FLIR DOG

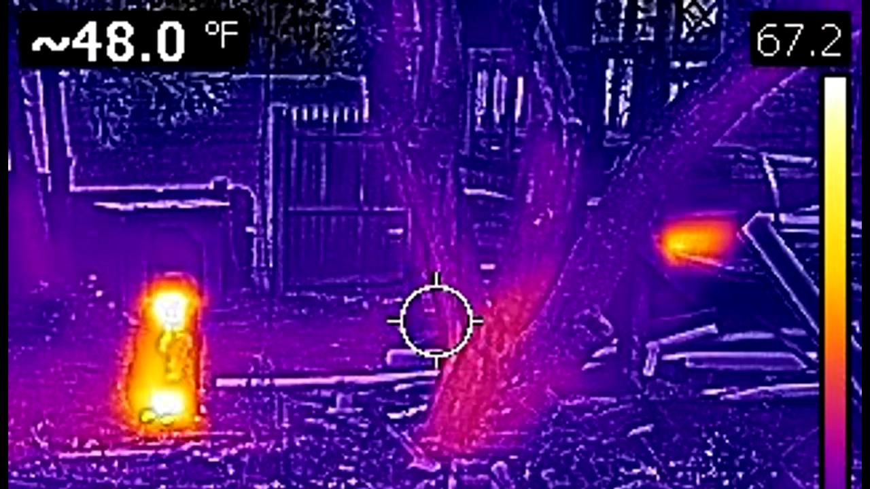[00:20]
was a large heat signature it turned out it was a raccoon but until I pulled out the FLIR camera I couldn't see what was there right in plain sight